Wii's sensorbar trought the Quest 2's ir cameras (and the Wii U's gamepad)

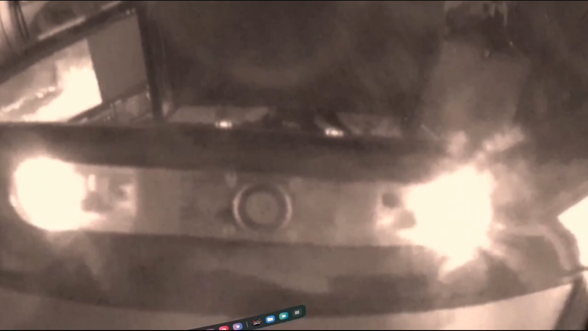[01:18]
Wow, I can actually see inside through the plastic. That's actually pretty damn cool.